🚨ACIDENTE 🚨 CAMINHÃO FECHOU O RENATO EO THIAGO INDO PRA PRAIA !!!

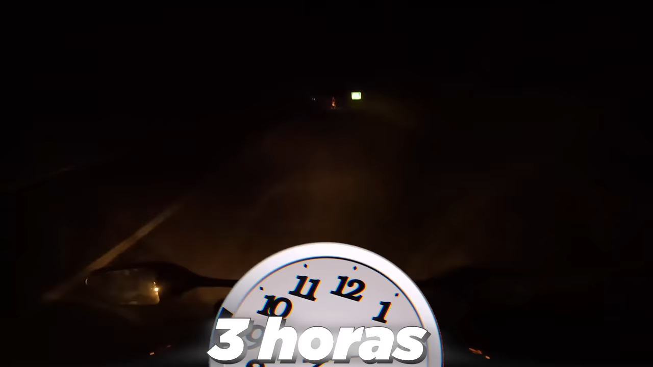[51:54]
Agora vai ser só de noite. Tomar um pouco mais de cuidado. Mas não vamos desistir, não. Ou talvez sim. Tá, pô, tá passando buraco, não tô nem vendo. É, pai, não dá pra ver nada de noite. Eu particularmente não gosto de andar de moto de noite. É muito ruim, velho, não dá pra ver nada. Só tô vendo a luzinha do Thiago e a luzinha do Renato ali.
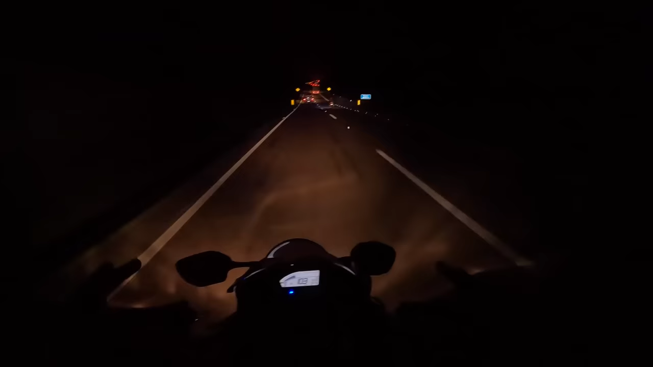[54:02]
E a gente tá indo na velocidade agora, rapaziada, deles, hein? Tamo indo gostosinho. É, mais ou menos essa velocidade aqui, ó. O ruim que tá muita neblina agora, tá frio pra caramba. Mas tá da hora, tá da hora. É experiência, mano. Bagulho.
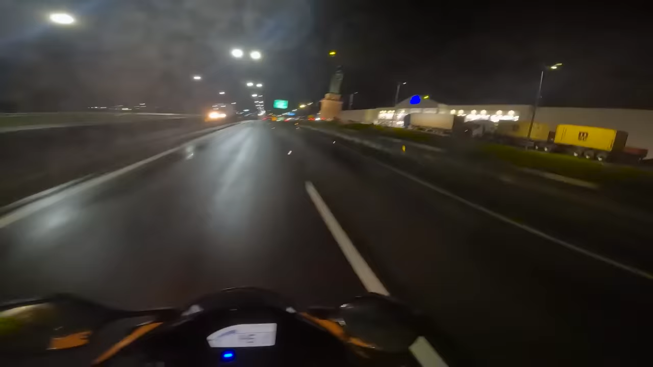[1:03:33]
Quando a gente passa nesse Avan, é porque nós já tá chegando. Vambora. Rapaziada, tô gravando essa parte pra vocês, pra mim assistir esse vídeo depois e ver que não foi fácil. O bagulho tá tenso. Ô, Léo do futuro, essa viagem foi cansativa pra caralho, irmão.